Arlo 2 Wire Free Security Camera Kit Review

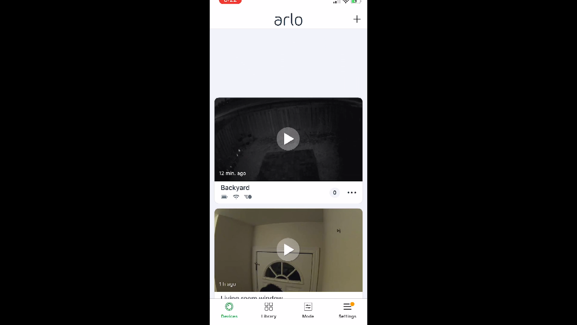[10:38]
so when we click play it's gonna play play it and it will get the connection to the camera and then we'll be able to see it yeah yeah so now we are live in the backyard you can get the live feeds for all the cameras at the same time that's pretty cool and it's like you can access this thing from anywhere in the world
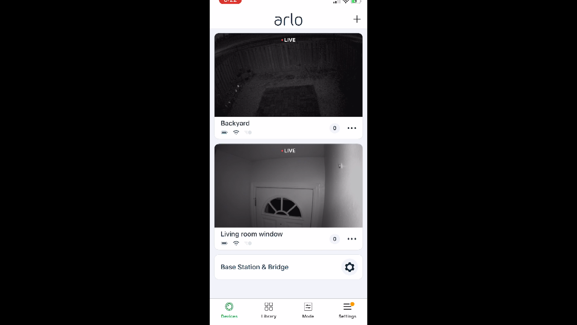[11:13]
one of the thing I like the most about this app is like how easy it is to use if you click on plus on the top right corner you can add all these devices which Arlo has